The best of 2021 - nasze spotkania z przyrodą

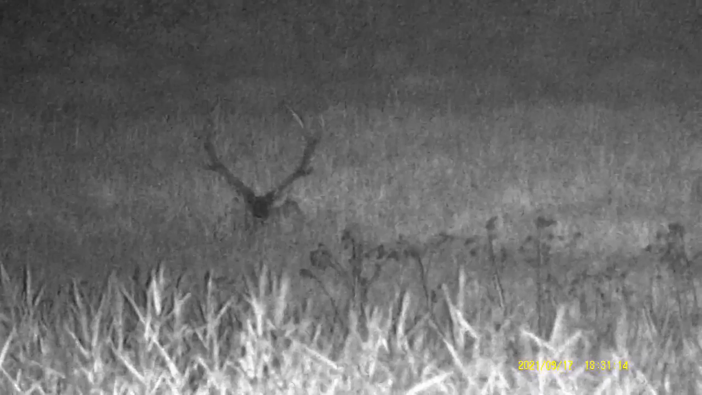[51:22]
Rykowisko wprawdzie no nie tak żywiołowo jak normalnie. Ale toczyło się owszem były ryki i porykiwania. Następnego dnia jelenie były rozproszone. Bo w okolicy pojawiła się chmara batacha wilków i chmary rozproszyła. A tutaj właśnie fajne zestawienie. Zobaczcie to jest na pierwszym planie. Jest sarna. A na dalej stoi byk jelenia. Jaka jest różnica wielkości. Porządkowo myślałem nagrywając, że to w ogóle cielak jeleni. Ale potem starszy zwierząb wypatrzył, że nie.
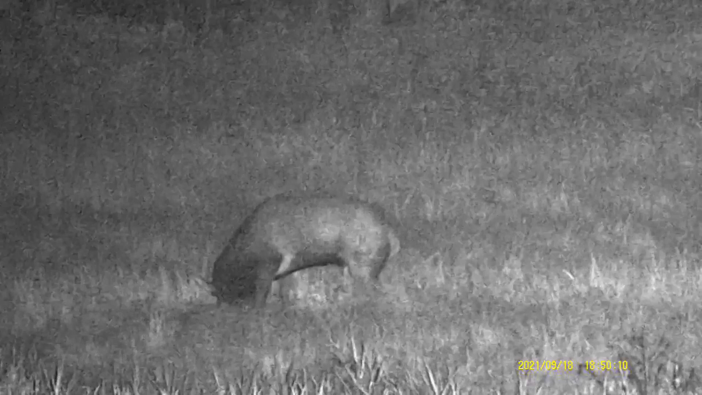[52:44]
Naprzeciwko akurat naszej platformy. Nie, więc wygodnie. No i dzięki temu mamy te bardzo przyjemne noktowizorowe nagrania. Bez noktowizora w tej chwili nie wyobrażamy sobie żadnej wyprawy. Nie. Polecamy serdecznie to urządzenie dla miłośników przyrody. Naprawdę nieocenione. Tutaj właśnie jak widać, kiedy podchodziły bliżej, to filmy miały naprawdę dobrą jakość. Mimo po prostu ulewy ściany deszczu.